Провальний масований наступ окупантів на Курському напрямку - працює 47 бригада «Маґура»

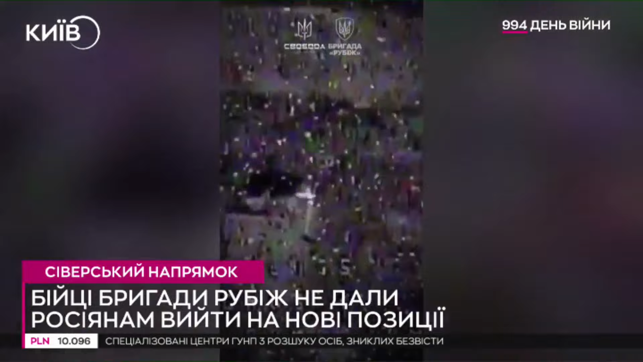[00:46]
Ліквідація ворожої піхоти і техніки відбулася за допомогою ФПВ-дрона і зовнішнього
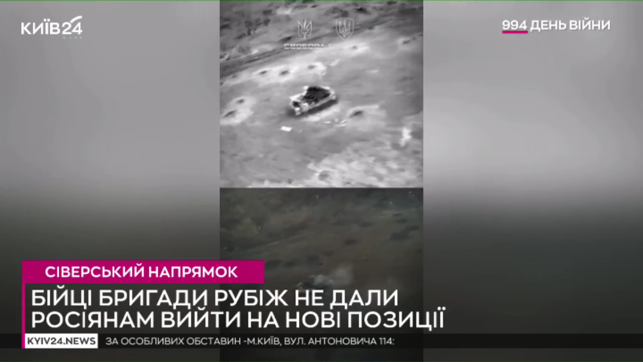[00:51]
екіпажу зі складу ударного безпілотного підрозділу 3-го батальйону 4-ї бригади знищення ворожої бойової машини відбулося в момент, коли вона намагалася вийти на позицію для висадки штурмовиків.